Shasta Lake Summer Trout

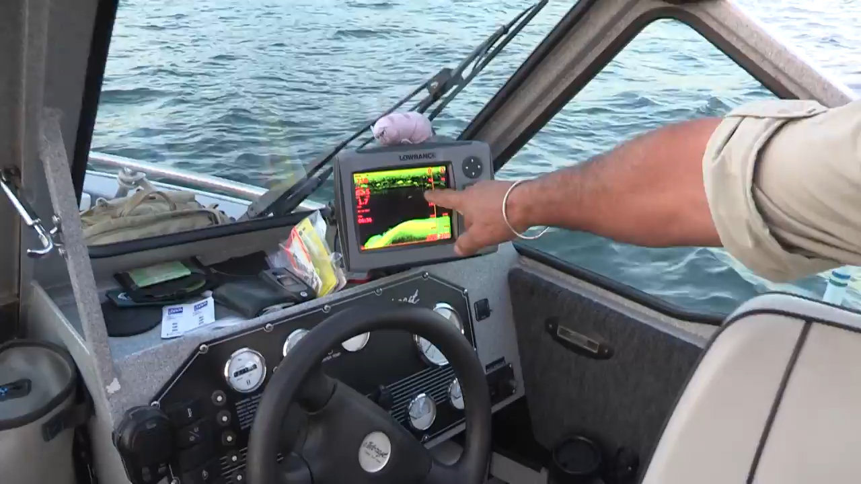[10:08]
We're marking fish right through here, about 60, 70 feet. But right above that, you can see these clumps right there.
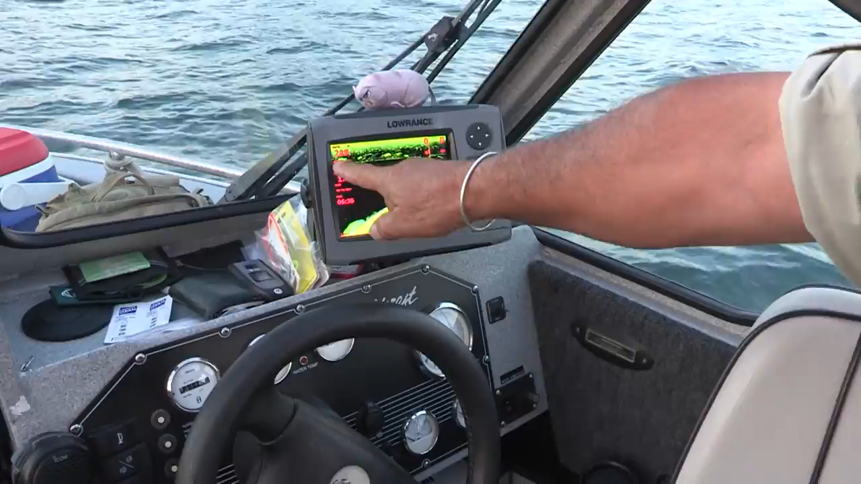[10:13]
That's bait. That's our shad schooled up. These are fish marks right underneath some of the bait.